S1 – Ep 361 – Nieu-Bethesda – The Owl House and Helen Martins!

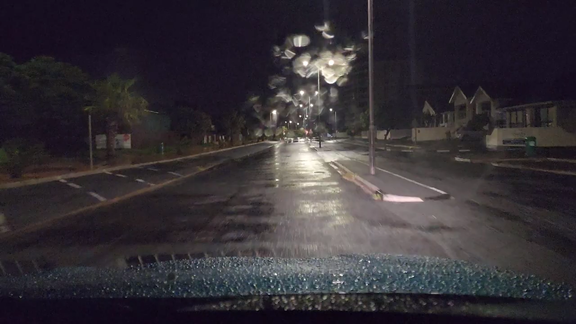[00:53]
We're leaving Strand on a Saturday morning in the rain. And we hear that they say there's a monster cold front heading our way.